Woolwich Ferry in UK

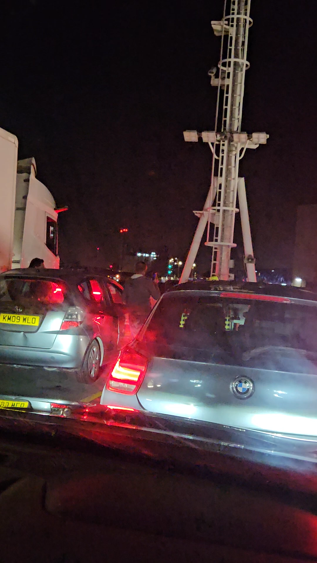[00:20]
Then you can see we're coming from Woolwich, going to East London. Going to cross across South East to East London. You can see, I think it takes about 5-6 minutes to cross. Yeah, you can see it's going.
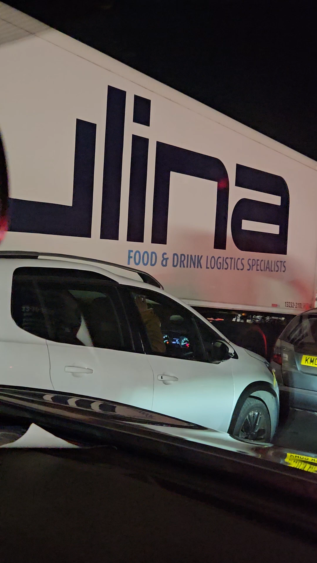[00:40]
We are, the vehicle on this ferry is more than
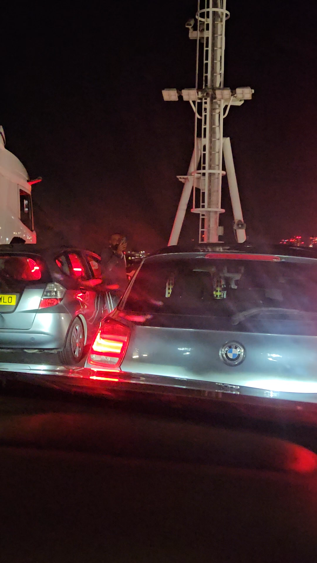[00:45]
50, because on the line
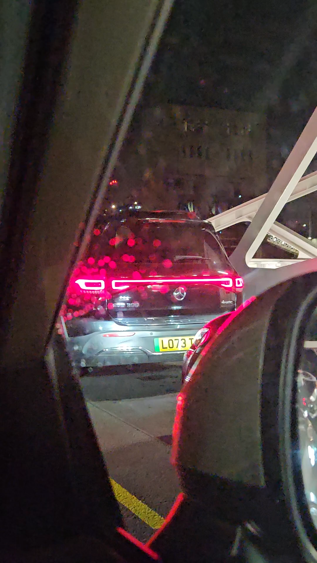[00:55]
1, 2, 1, 2, 3, 4, 4 lines, as you can see, one, I'm on the second line, then that's the third one,
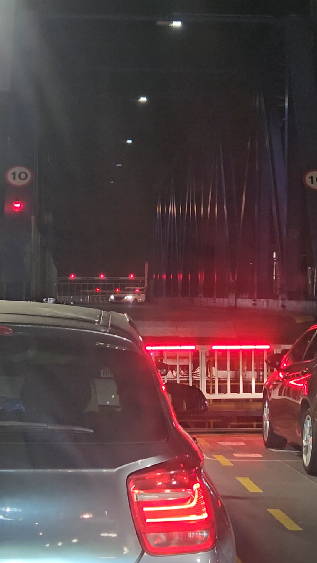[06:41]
It's pushing down. Do you see that? It's gonna level with the vehicle to move. Can you see that? Yeah, it's down now. That's right. Then the gate is going to open for us to be coming out. The first people will go out, then we're gonna be the second one because they are the one that came in first. Can see the gate.